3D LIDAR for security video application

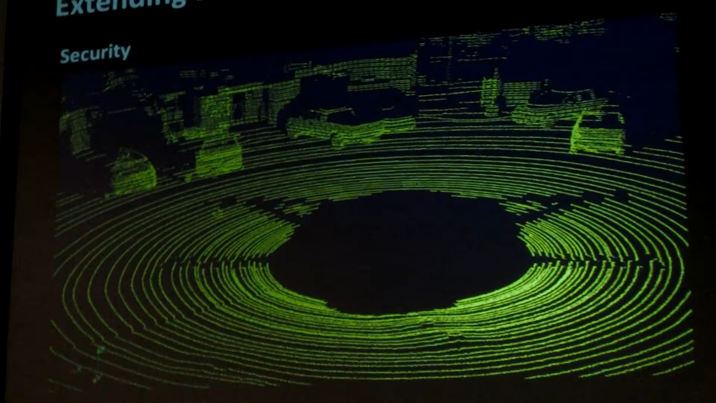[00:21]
The other applications for LiDAR, like security systems, here, for example, is a LiDAR, and it's, you know, basically you can monitor what's happening in the scene you're monitoring.